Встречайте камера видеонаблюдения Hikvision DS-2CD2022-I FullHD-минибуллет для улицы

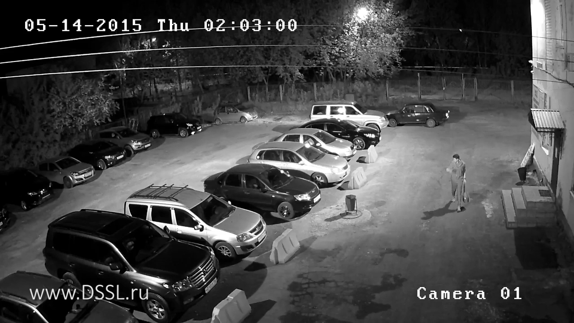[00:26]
Также на борту камер присутствует цифровой широкий динамический диапазон, трехмерное цифровое шумоподавление.